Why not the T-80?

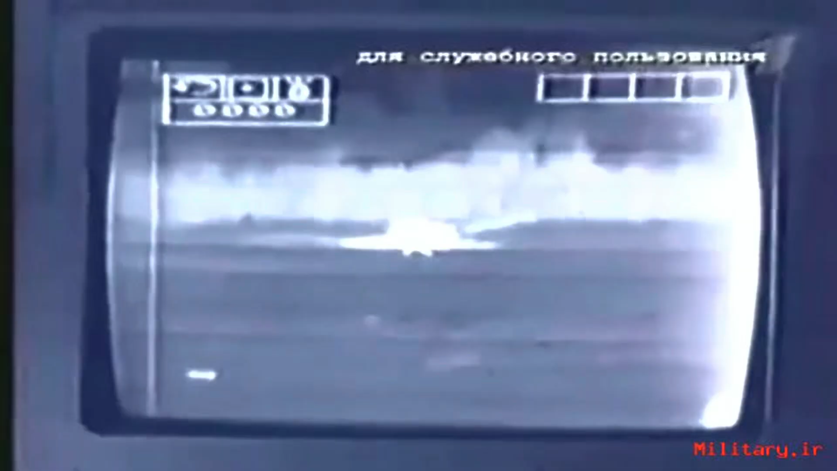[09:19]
low resolution and small monitor size make it difficult to distinguish between targets at longer distances